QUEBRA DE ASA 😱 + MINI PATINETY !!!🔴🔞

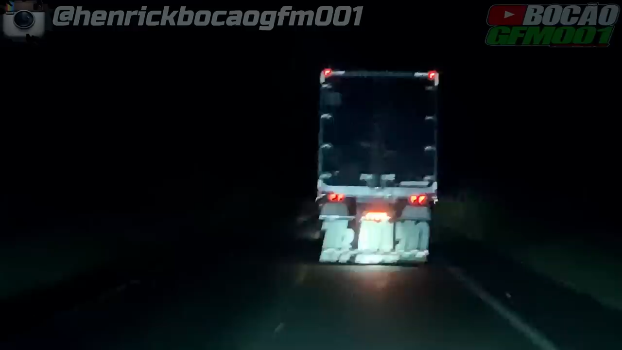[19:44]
Embicar direcional da sétima ali, Carandiru do Maracanaú, Perbon, né, meu velho? O que vai ligar daqui pra mais tarde ali vai ser BR-116, que aí a Santos Dumont e o couro vai comer, tá bom, gente boa? Certeza de verdade. Ai, papai, não dá nada. Contratinho assinado em busca da finalização. Ou 250 duplações. Ô, geladeira deitada do meu agrado, eu dou valor, viu?